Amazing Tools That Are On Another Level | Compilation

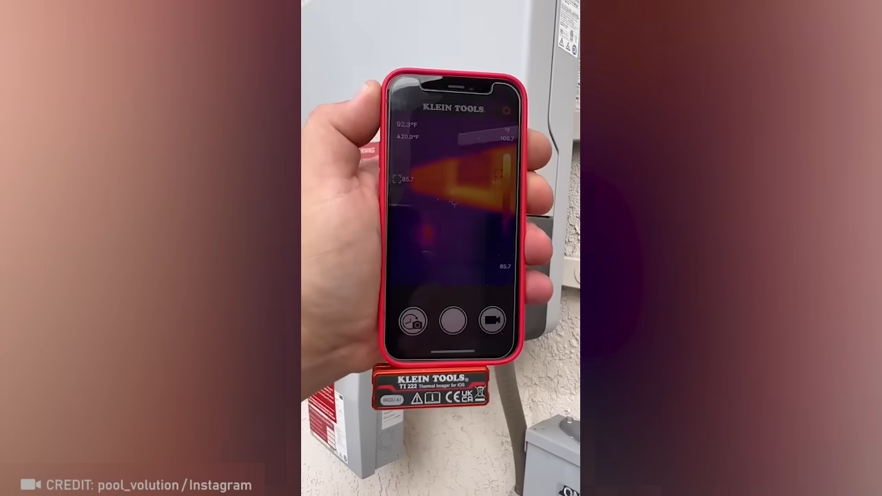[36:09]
A thermal imaging camera that fits right in your pocket.
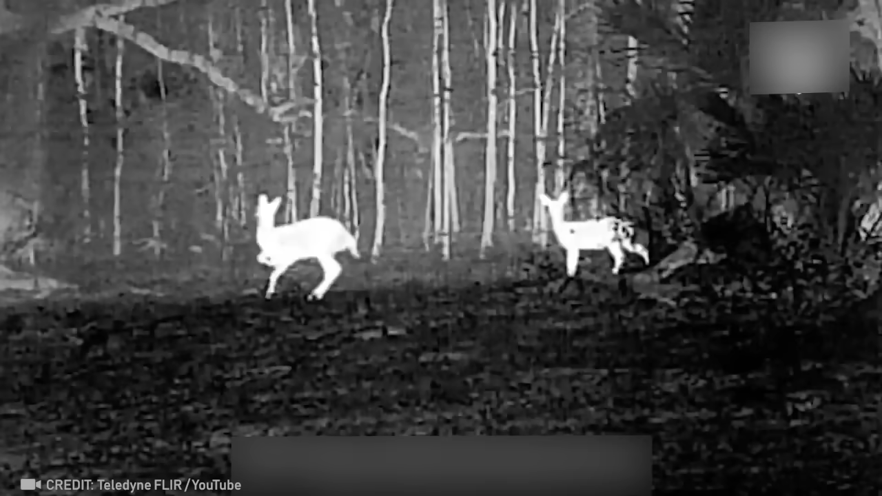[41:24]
Get a load of this pocket-sized thermal vision device that can see up to 90 meters.